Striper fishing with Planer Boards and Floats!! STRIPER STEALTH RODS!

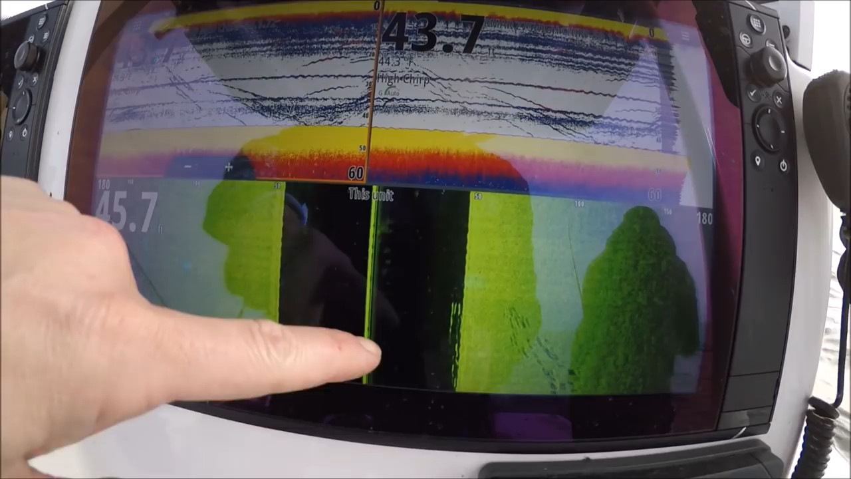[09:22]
See this school of fish we just passed by. See their shadows giving them away. These fish aren't very big.
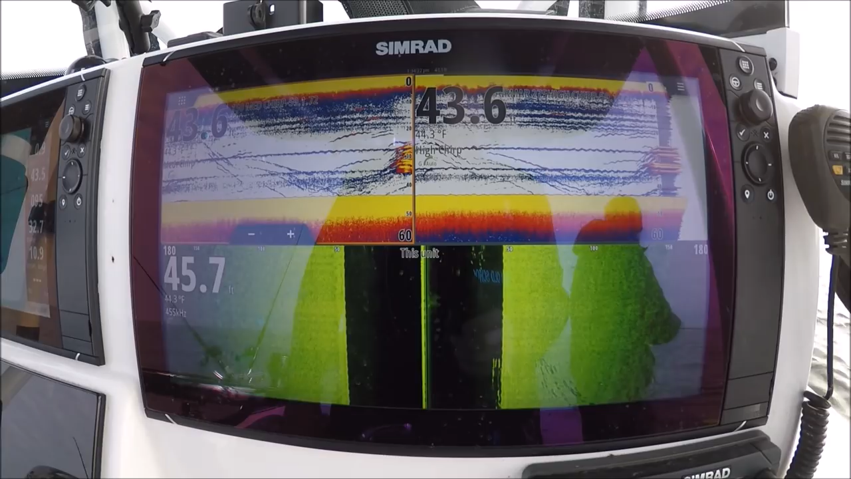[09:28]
These are in the 5 to 10 pound range. We've been seeing a lot of these schoolies today. You see some more coming in.
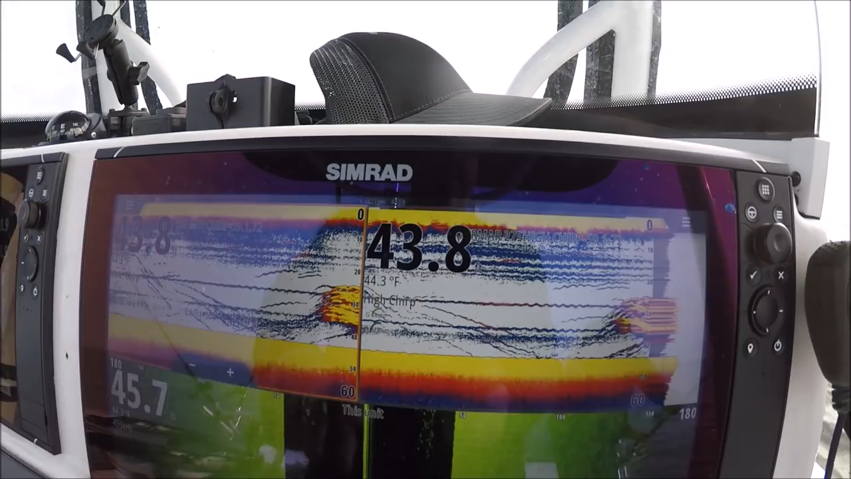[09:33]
On screen: water 44.3°F
You can see some more on the 2D chirp sonar.
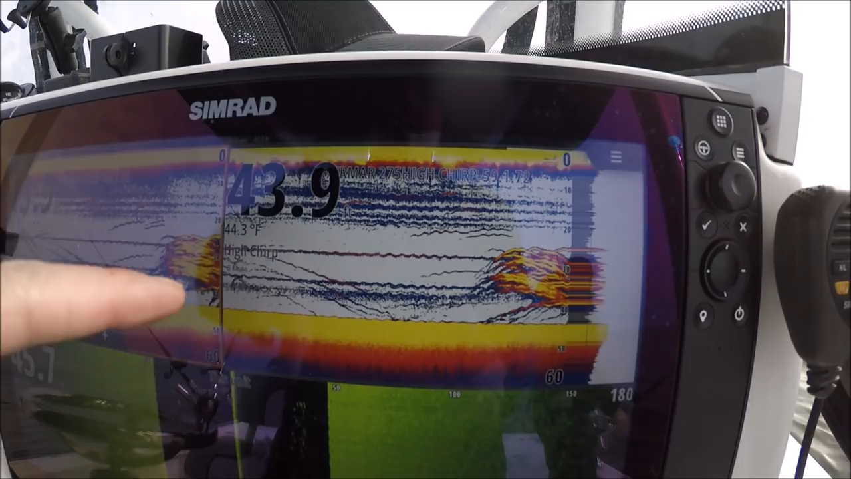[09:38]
On screen: water 44.3°F
This is a high chirp. This is a 275 low high wide.
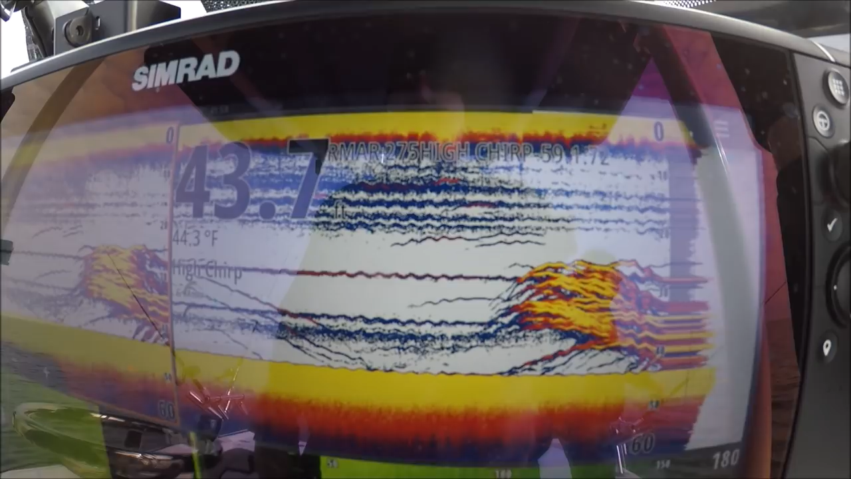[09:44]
On screen: water 44.3°F
And that is a TM150 medium. You see they both do really well.
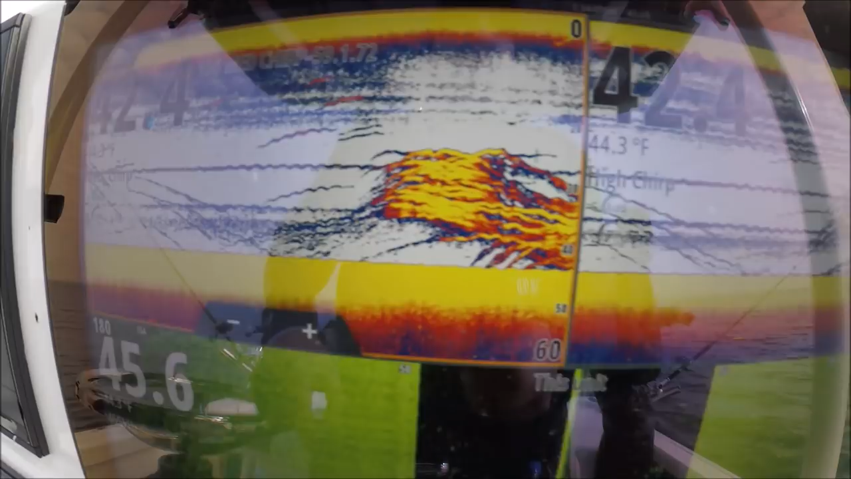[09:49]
On screen: water 44.3°F
You're getting a little more separation with the 275, but the 150 medium is doing great too.
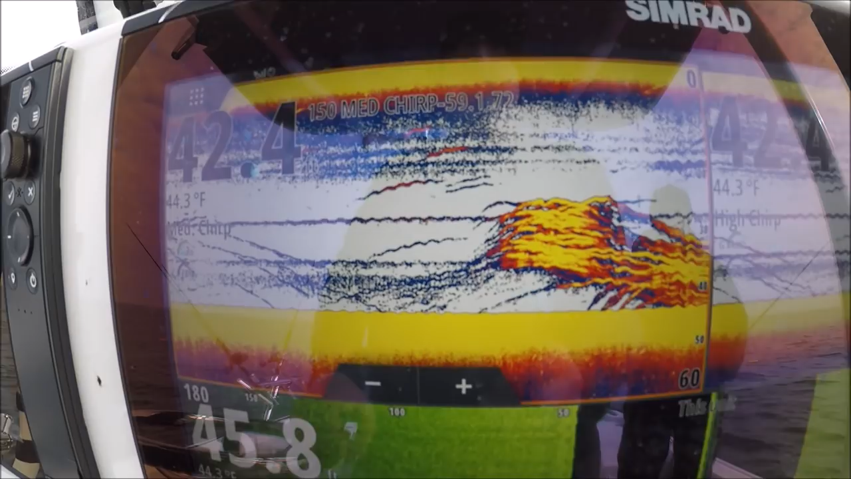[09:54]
On screen: water 44.3°F
You see how we just kind of split that school. Small fish.
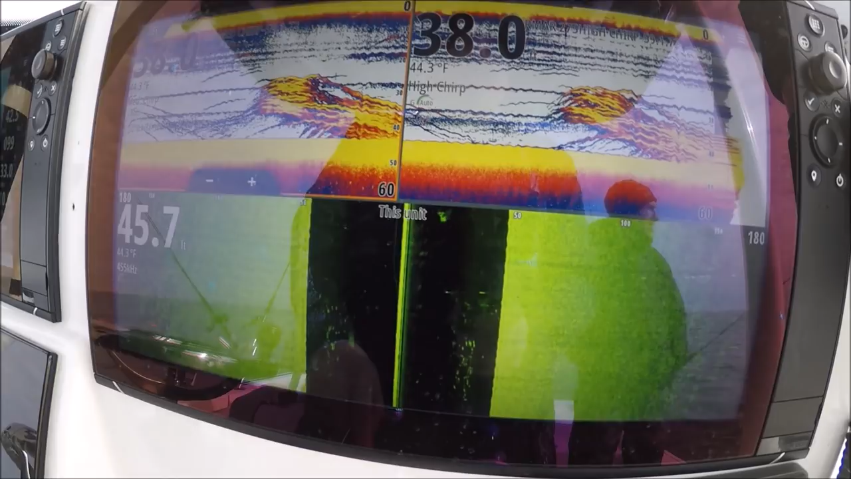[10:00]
On screen: water 44.3°F
This is the active imaging transducer, testing version.
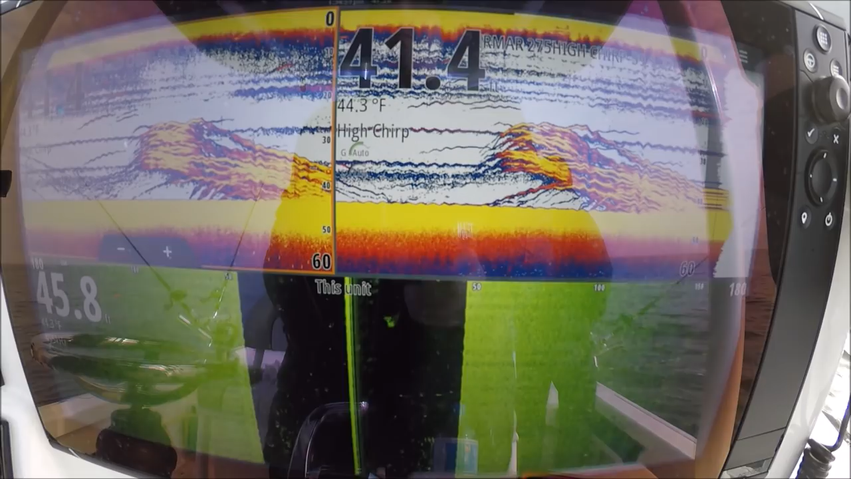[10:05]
On screen: water 44.3°F
See how our boat presence pushed these fish down.
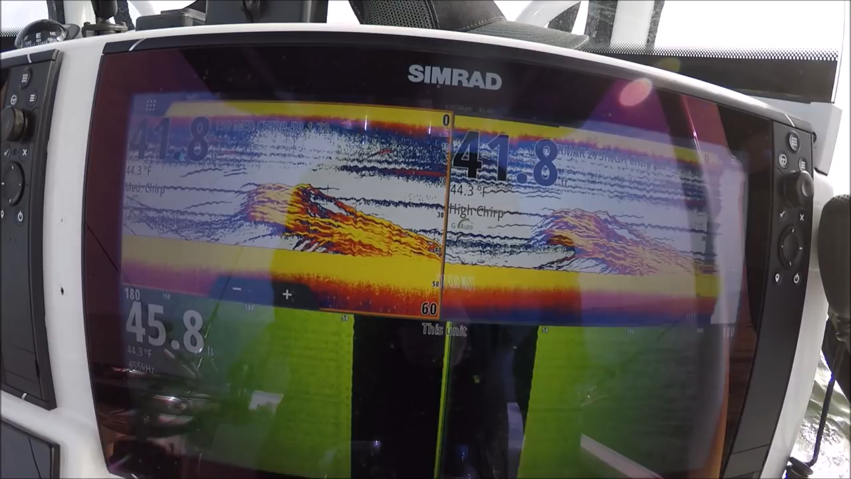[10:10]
On screen: water 44.3°F
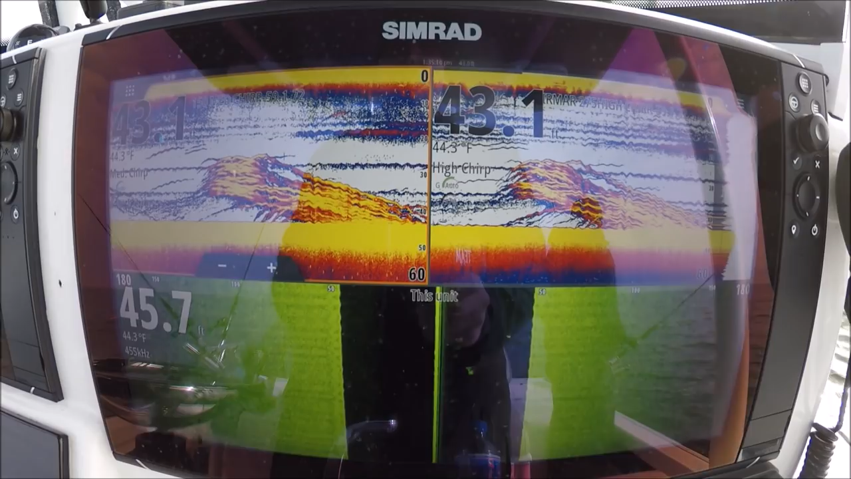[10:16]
On screen: water 44.3°F
These aren't what we're looking for, but it's really cool to see signs of life like that.
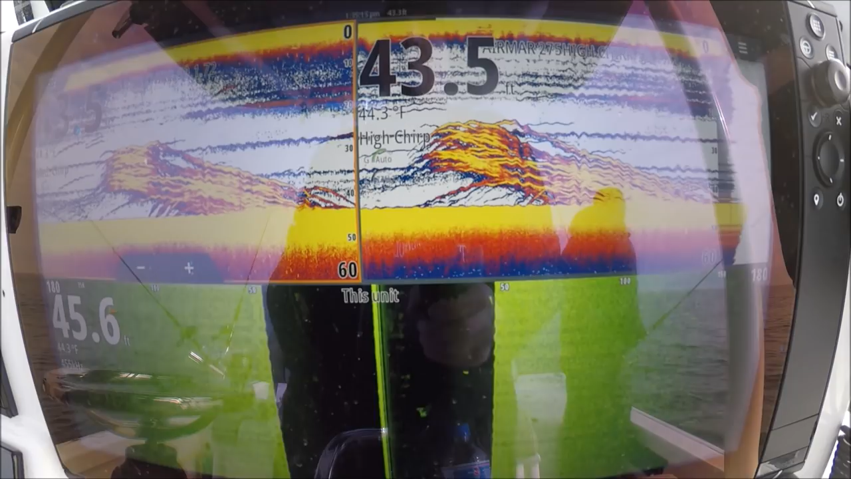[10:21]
On screen: water 44.3°F
Today would have been a great day to tie a jig on. Just drop one down every time you see that.